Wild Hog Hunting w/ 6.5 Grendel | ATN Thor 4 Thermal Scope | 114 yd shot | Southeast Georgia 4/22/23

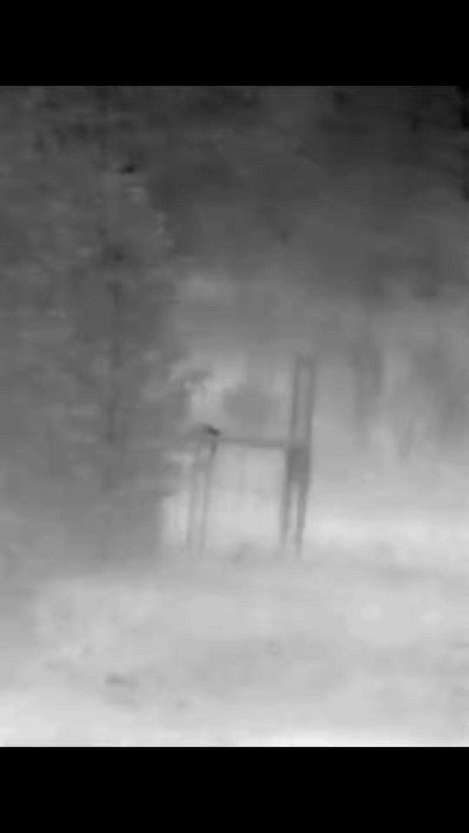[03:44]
hey y'all look we got a hog coming down there got a little armadillo walking
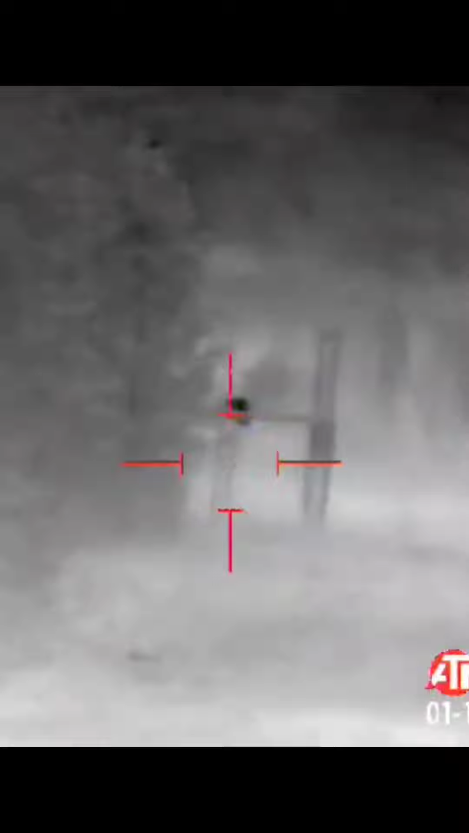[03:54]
but look that's a nice hog sitting down there
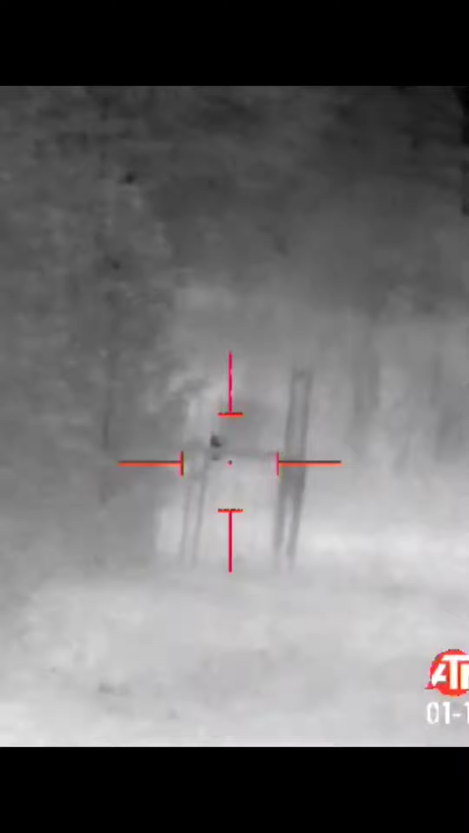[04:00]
just walked out in the field in the back past the trap i got him raised at 108 yards look at that
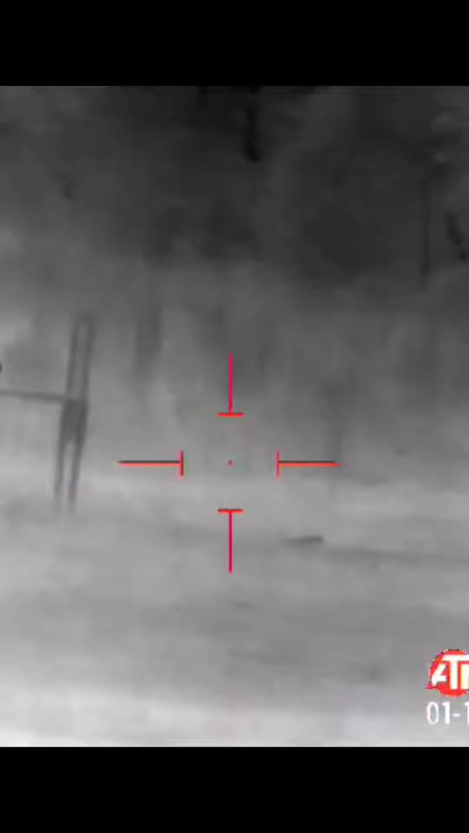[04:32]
look he made it back look he went back in the woods again over here
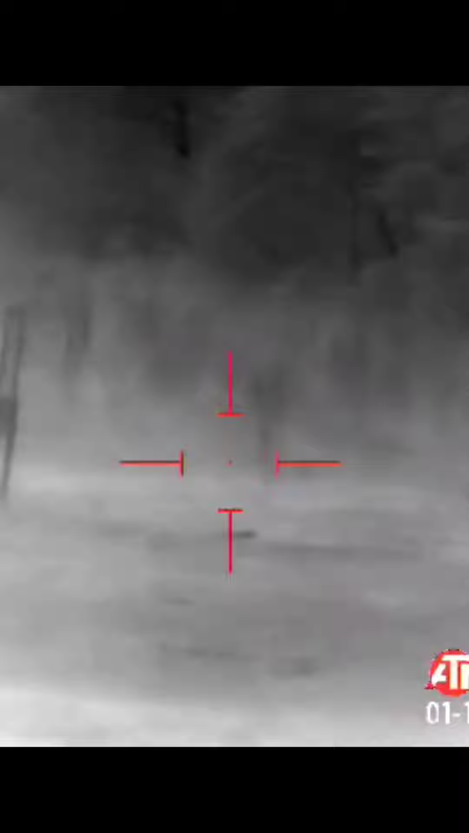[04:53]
i don't think i had a last second shot that first shot definitely connected